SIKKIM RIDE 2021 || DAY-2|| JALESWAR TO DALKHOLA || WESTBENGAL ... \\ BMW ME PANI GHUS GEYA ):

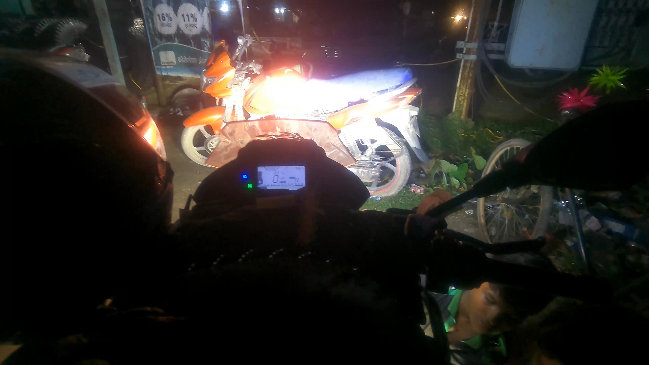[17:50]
तो यहाँ पे आके मेरा जो फग लैंप था वो गिर गया है, तो ये भागलपुर और पूर्णिया के बीच में यहाँ पे फग लैंप लगा के फिर हम निकलते हैं पूर्णिया के आसपास।